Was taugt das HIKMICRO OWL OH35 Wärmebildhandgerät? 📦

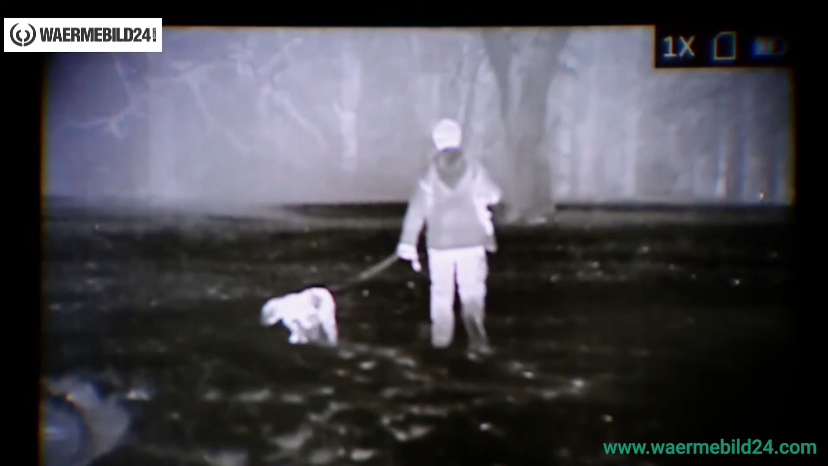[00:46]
können diese auch wieder überspielen, haben hier einen digitalen Zoom von 2 bis 4fach,
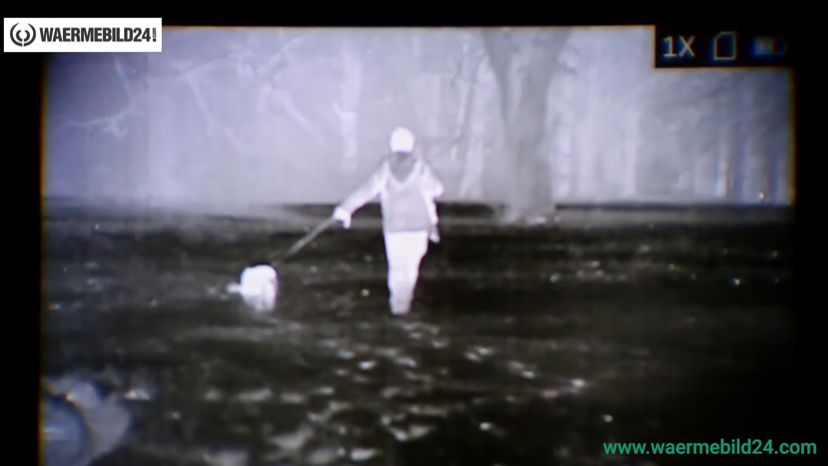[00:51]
also auch eine ziemlich geringe Grundvergrößerung, womit auch der Jäger im Wald gut klarkommt.